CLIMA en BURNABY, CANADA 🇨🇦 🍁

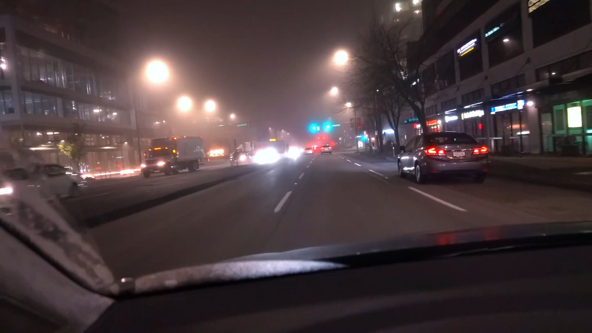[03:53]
Va a algunos quizás a estudiar en el transporte público. Pero pues aquí vemos completamente cómo se puede apreciar, cómo se puede notar. Aquí normalmente, les digo, estos edificios se alcanzan a ver sin ningún problema. Ahorita no se ve nada de edificio. Inclusive si se notan en la parte de las lámparas que están aquí delante del alumbrado público,